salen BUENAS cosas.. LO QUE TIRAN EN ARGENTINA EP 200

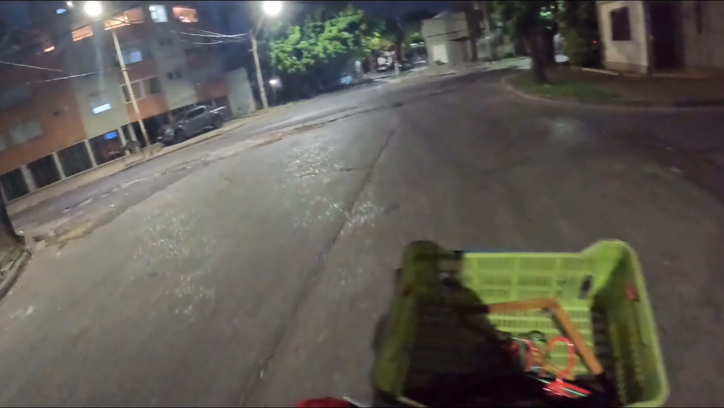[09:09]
Atrás tengo medio lleno Tengo que buscar como atarlas Porque si no Venía haciendo un ruido Y todavía vamos a andar Un buen rato más